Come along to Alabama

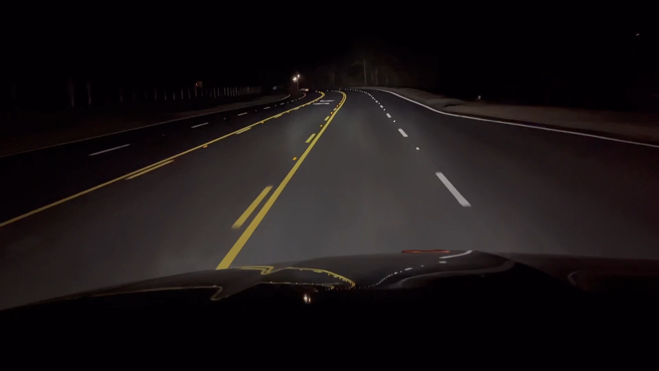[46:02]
eyes, and our low beams are standard bulbs. Man, you can barely see anything out of these. They're so dim and they were so yellow. After a while, your eyes kind of adjusted to it.